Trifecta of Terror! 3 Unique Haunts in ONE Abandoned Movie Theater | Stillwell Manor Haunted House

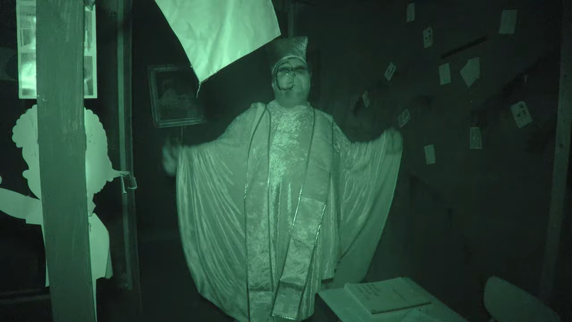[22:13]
You passed the class. Yeah. All right, that wasn't too bad. Why couldn't math be that easy?
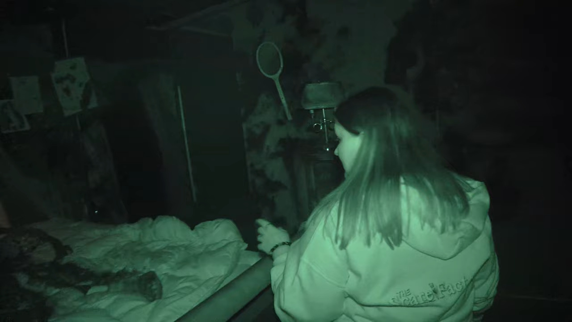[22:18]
His body is totally decomposed over there. Yeah, he's kind of rotting away there.
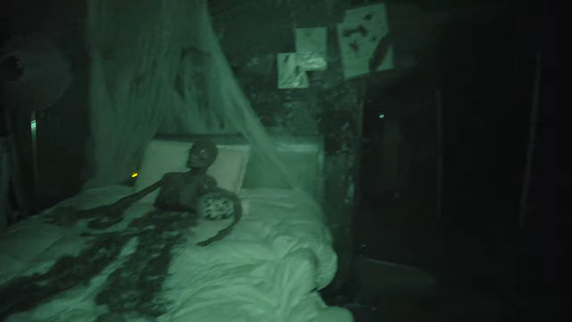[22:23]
Ooh, things are getting sideways again. Yeah, they are. And very dark. Jesus!
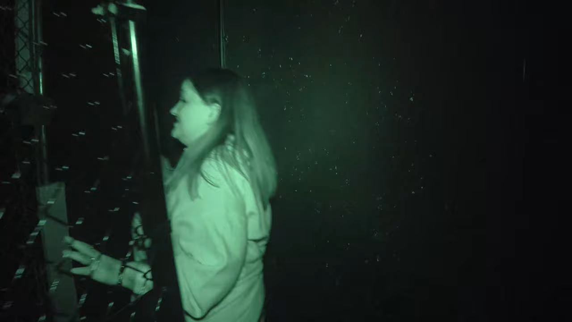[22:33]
That scared me earlier from above. He seems agitated.
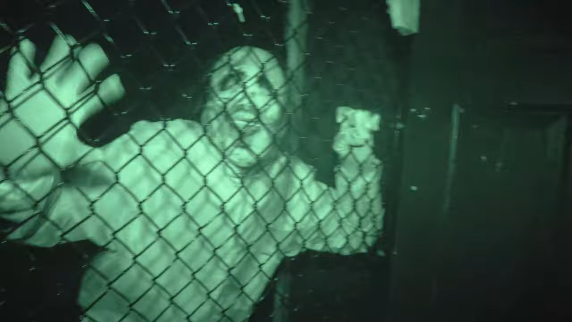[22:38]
I think he's warning us. We should probably maybe he to doesn't it. Want us to go in here.
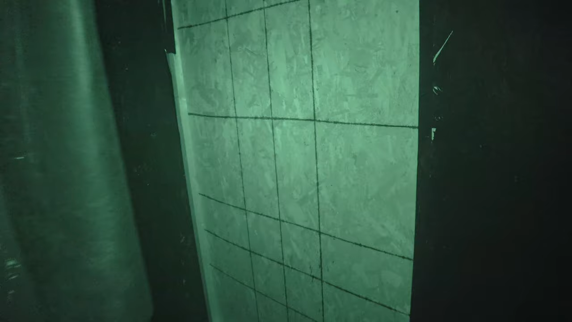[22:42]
Maybe not. Oh, that's. Are you sure you don't want any That's awful thick. Yep, it was no more so math.
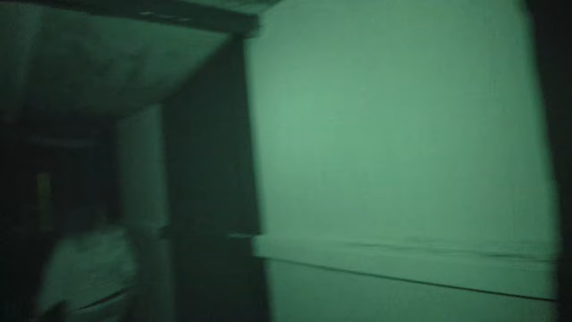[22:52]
Thick. Real quick while we're ahead. Oh. Uh-oh.
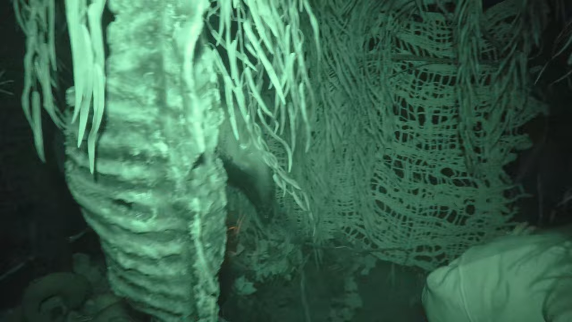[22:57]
Big bird. Whew. It's the buzzard. Big bird. Oh, my.
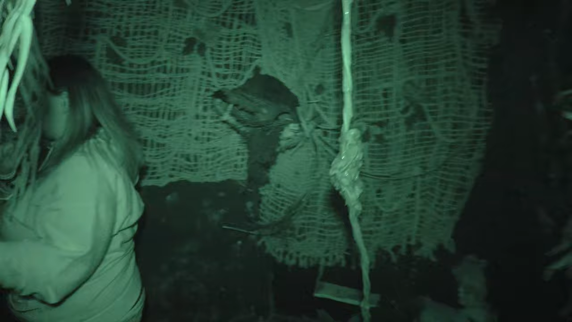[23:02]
I don't think it likes us by its babies. Whoa.
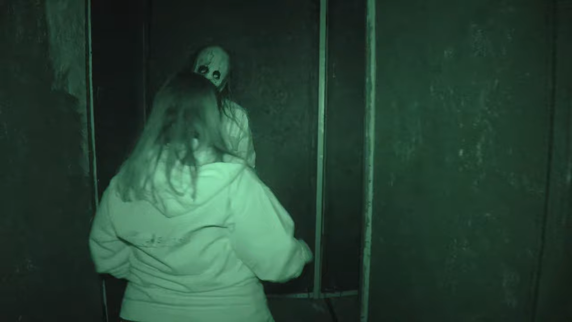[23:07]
There's that thing again. Oh, no, you won't. I'm going to be quiet.